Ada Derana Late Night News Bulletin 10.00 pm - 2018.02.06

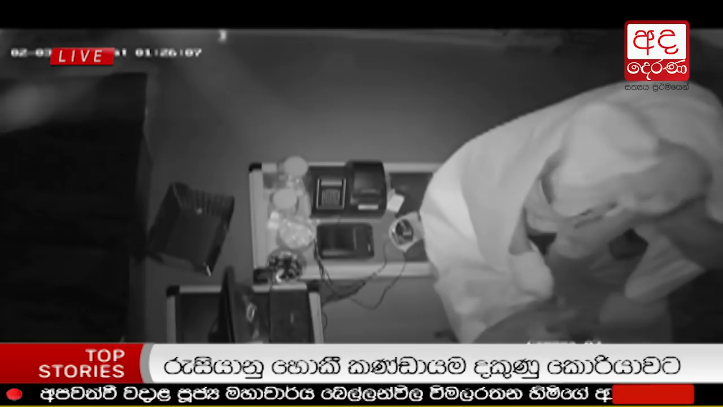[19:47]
කහවත්ත මාදම්පේ ප්‍රදේශයේ සුපිරි වෙළඳසැලකින් ලක්ෂ 3000ක් වටිනා භාණ්ඩ සොරා ගන්නා අයුරු ආරක්ෂක කැමරාවල මෙලෙස සටහන්ව තිබුණා.